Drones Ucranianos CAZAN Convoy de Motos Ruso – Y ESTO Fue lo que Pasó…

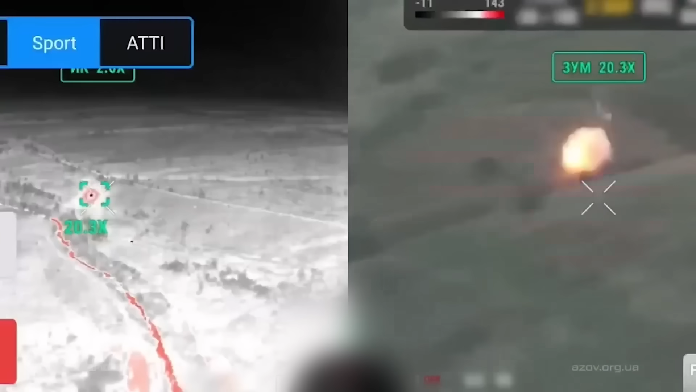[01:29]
17 óvalos blancos y calientes brillan contra el suelo frío.
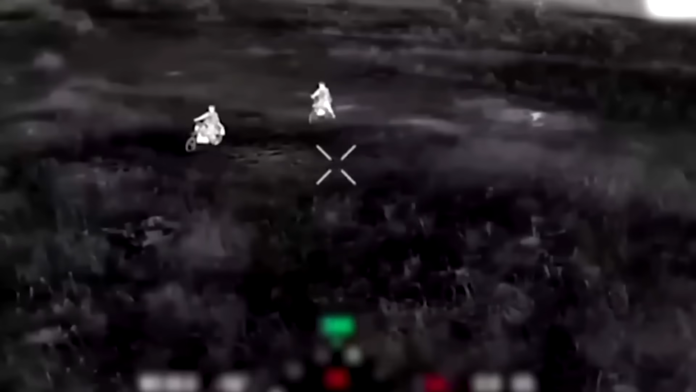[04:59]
Siete drones asignados a los objetivos de mayor prioridad, incluida la moto número 4, el bloqueador, ascienden bruscamente a 80 metros.
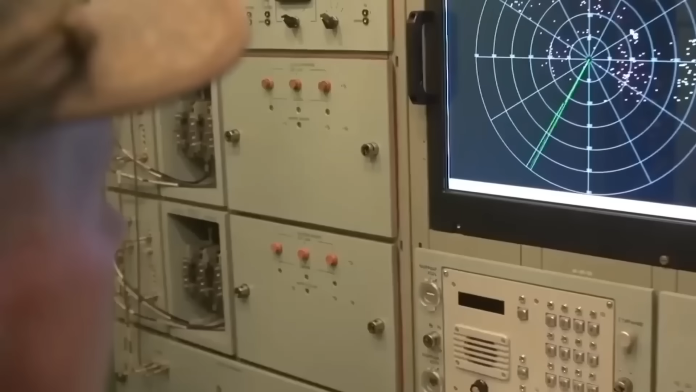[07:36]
10.000 firmas diferentes de aeronaves y misiles. Un helicóptero Hyundai lo tiene. Un Su-25 Frogfoot no hay problema.
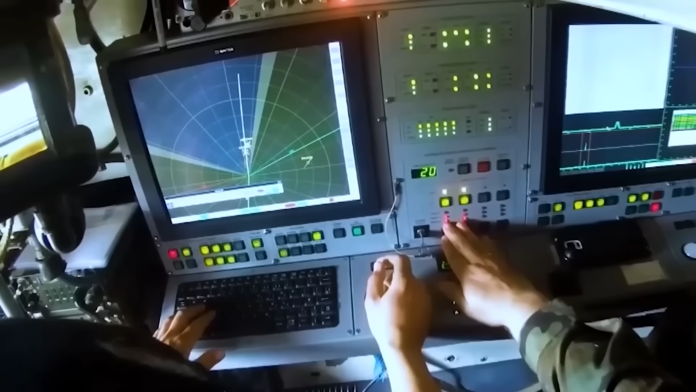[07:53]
E incluso el respaldo del Tunguska tiene problemas. Los cañones gemelos de 30 milímetros. Los videos de marketing los muestran creando un muro de acero, derribando misiles de crucero.
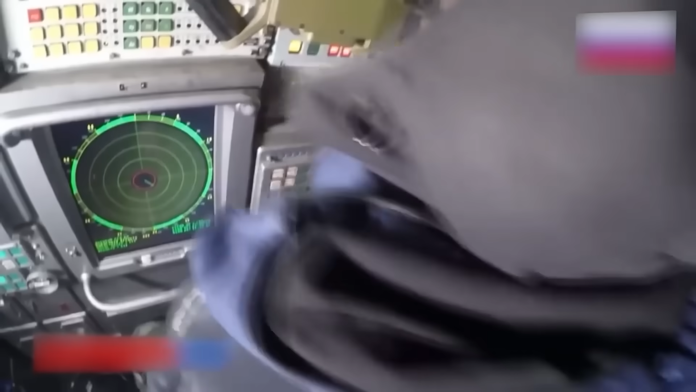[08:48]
El enlace se rompe, se restablece y se vuelve a romper. Los misiles del Tunguska, calibrados para el acero y el aluminio de un helicóptero, a menudo ni siquiera detectan los materiales compuestos del dron.
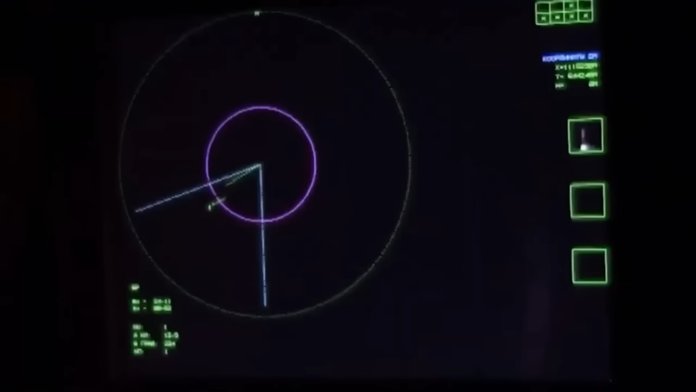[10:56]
En las pantallas de radar del Tunguska, los operadores ven el desorden habitual.
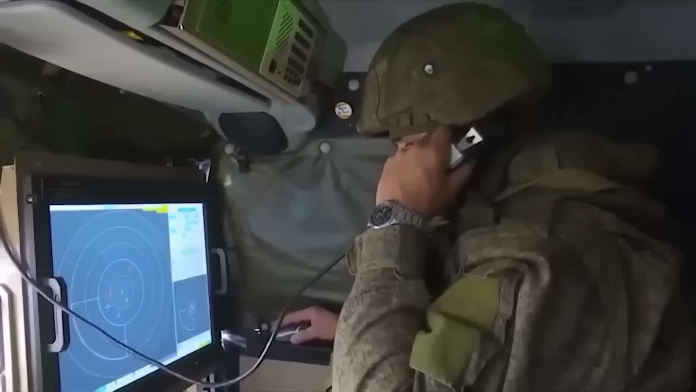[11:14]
A las 5.03, un operador de radar observa un contacto materializarse en su pantalla del Tunguska, lo que le da escalofríos.
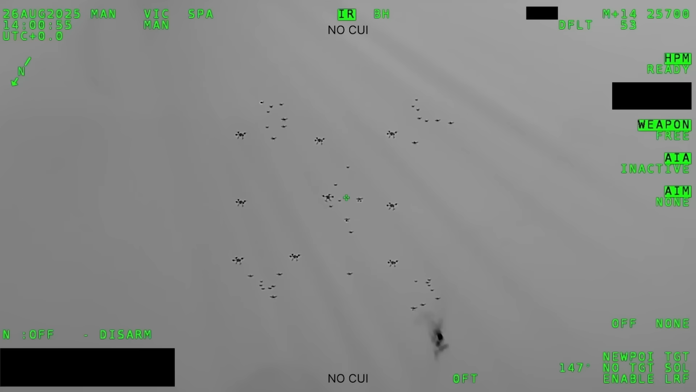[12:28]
17 contactos repartidos en un frente de un kilómetro.
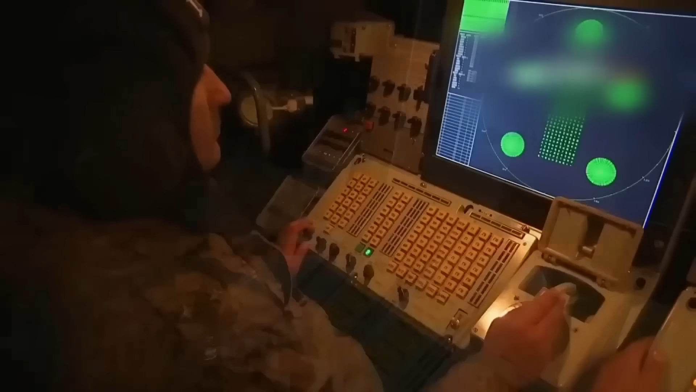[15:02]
El operador del radar intenta fijar un objetivo, pero los contactos parpadean dentro y fuera de la pantalla como luciérnagas,
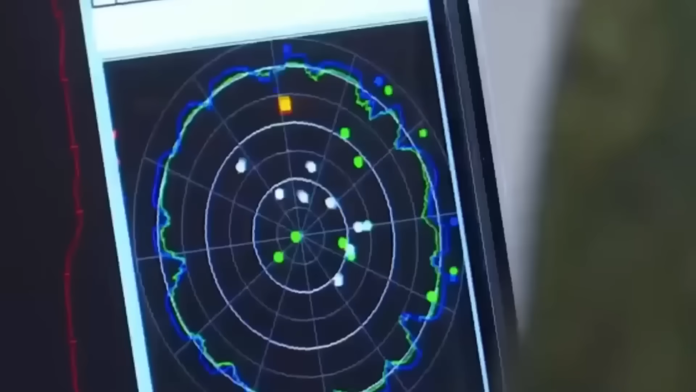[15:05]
nunca lo suficientemente sólidos para un bloqueo de disparo.
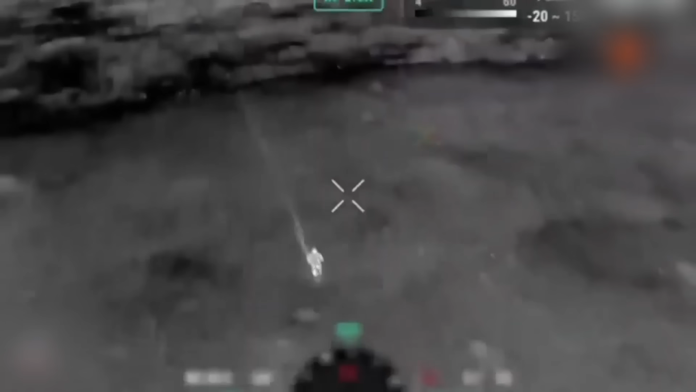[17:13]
La moto número 5, que venía a 10 metros de distancia,
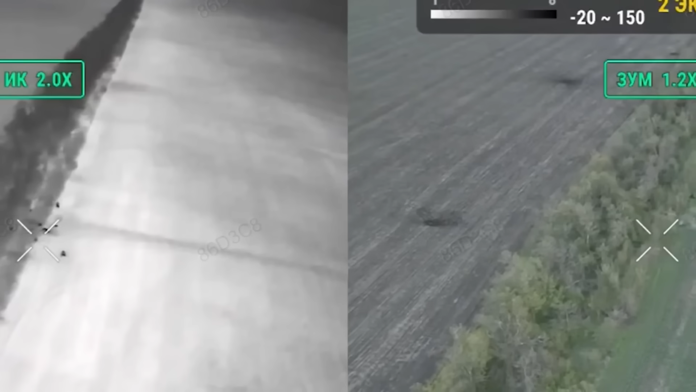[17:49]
Cada impacto está precisamente programado para sembrar el caos. El sistema de defensa del convoy, el pánico humano, se activa.